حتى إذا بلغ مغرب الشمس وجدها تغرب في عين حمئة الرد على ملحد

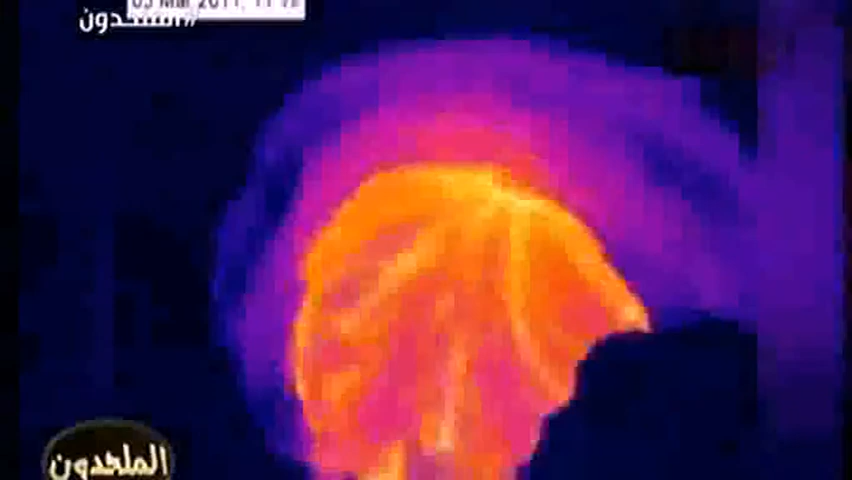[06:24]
أخرى أيضا انظروا إلى يعني موظمها يشبه شكل العين أشكال دائرية وفيها حجارة تغلي درجة حرارتها ألاف الدرجات المئوية